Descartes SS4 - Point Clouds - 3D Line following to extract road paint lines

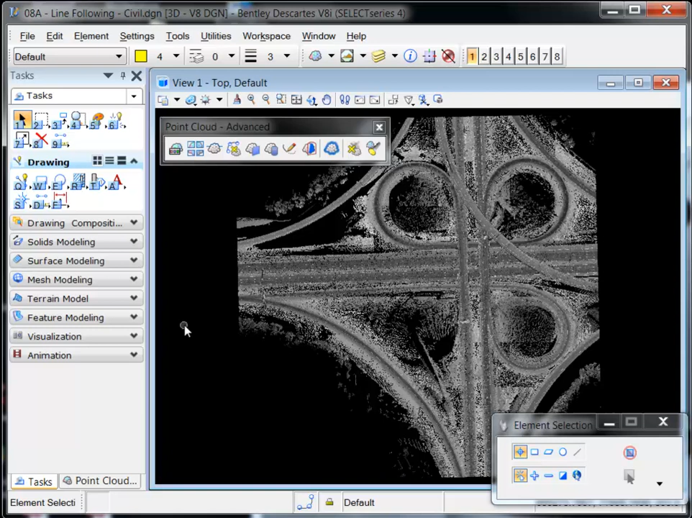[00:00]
Descartes provides a variety of tools and utilities to assist with extracting features from a point cloud. For example, you can use the Fit Plane tool to extract the floor of a factory, and the Fit Cylinder tool to quickly extract a pipe centerline. New in Select Series 4 is the 3D Line Following tool, which can be used to extract road paint lines such as those shown here.
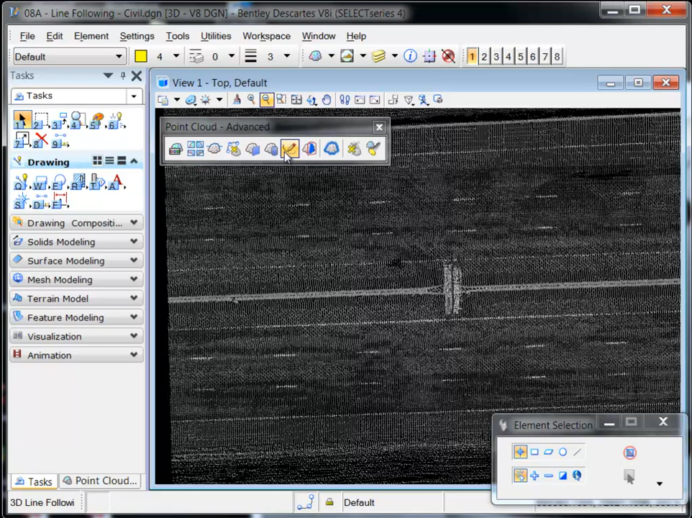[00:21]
Found in the Point Cloud Advanced Toolbox, the 3D Line Following tool places a linear element on the point cloud by semi-automatically following defined areas of intensity. It detects areas in the point cloud within the intensity tolerance defined in the tool settings.
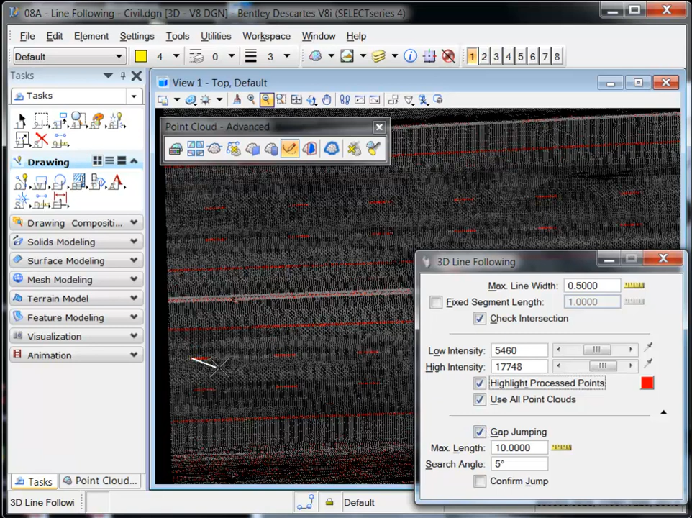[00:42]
It then attempts to fit linear elements along those points.